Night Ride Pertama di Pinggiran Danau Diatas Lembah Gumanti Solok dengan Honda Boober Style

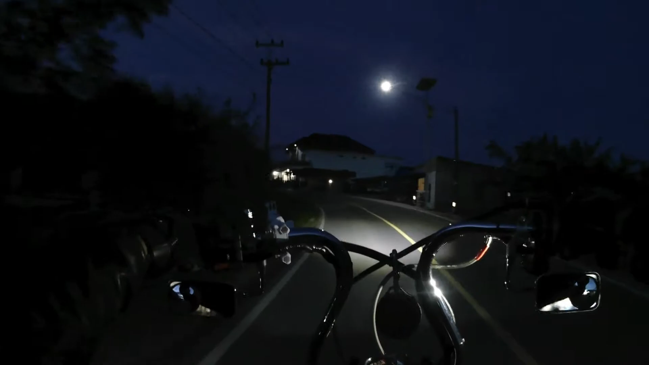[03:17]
Danau kiri, danau bawah, danau kiri, danau di atas, danau kanan.
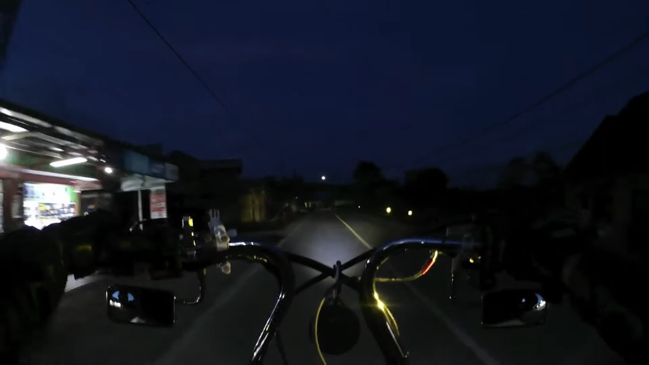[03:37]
Besok kita mau ke dermaga aja, yang simpangan belok kanan tadi. Danau di bawah ada spot yang Instagram table-nya di situ.
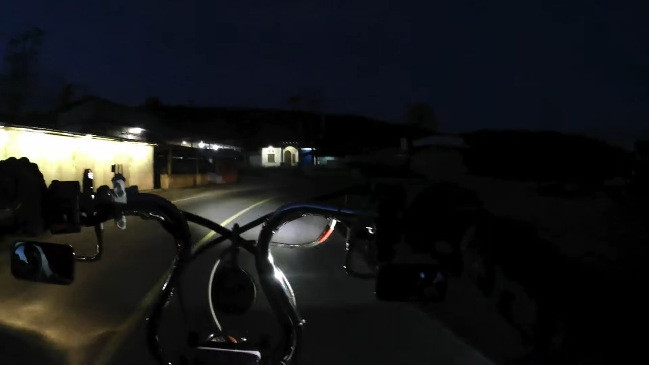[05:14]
mengeksploitasi budaya yang ada di sini. Kayak tadi itu yang ada di dekat apa namanya? Kebun teh tadi di sana itu. Itu sudah mulai ditambang di sini sama orang-orang. Tuh teman-teman, danau di atasnya sudah kelihatan di depan kita tuh. Cukup gelap ya jalanannya tuh teman-teman.
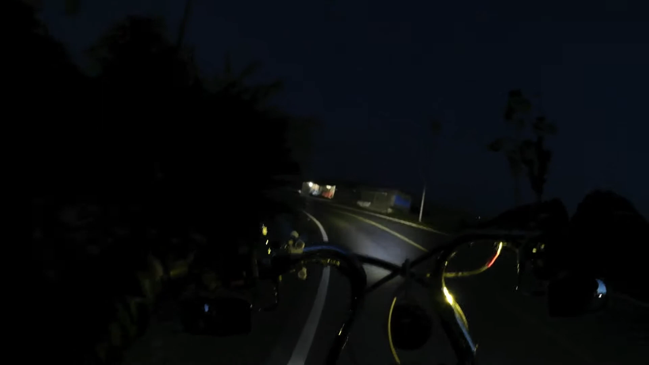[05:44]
Kiri kanan ada tonggak listriknya doang, tapi nggak ada lampunya. Jadi memang kalau jalan malam kayak gini memang dibutuhkan sekali penerangan yang maksimal ya, agar tidak terjadi apa-apa di jalan, biar enak jalannya gitu loh, jalan malamnya.
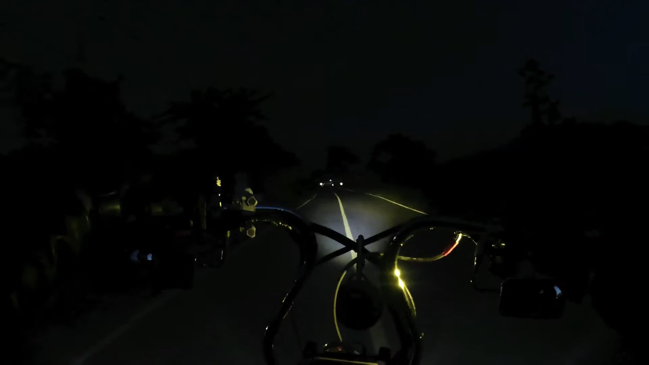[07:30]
Siapa ya? Emang jalannya ini nggak ada penerangan sama sekali teman-teman. Penerangannya cuma berasal dari lampu penduduk setempat. Nah, gitu loh.
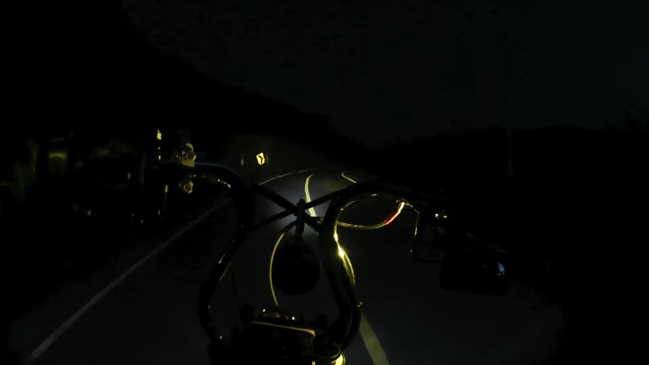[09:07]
Lampu fog lampnya ini lumayan lah ya, walaupun masih kalah dari yang kecil ini fog lampnya. Sebelah kanan sini ada rumah makan, kita makan dulu nggak ya? Kita makan, kita buka nggak ya?
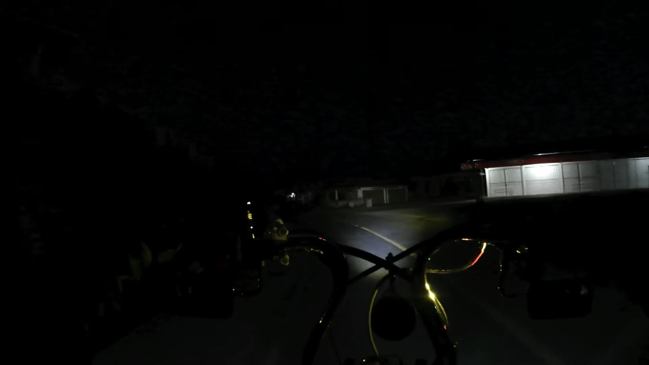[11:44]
betul-betul sepi jalannya. Orang pada buka ya.